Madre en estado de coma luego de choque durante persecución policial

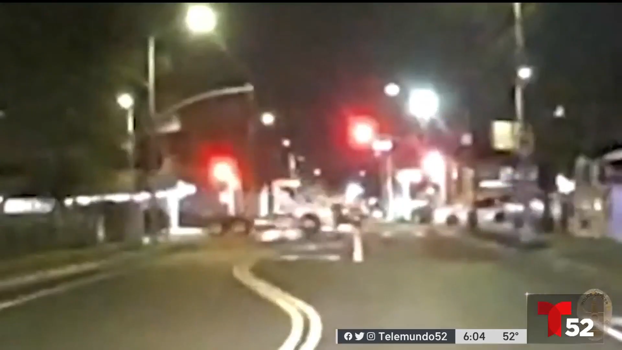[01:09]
Y al llegar a la intersección de San Pedro y Gage, choca con el auto conducido por Yolanda Reina, de 43 años de edad.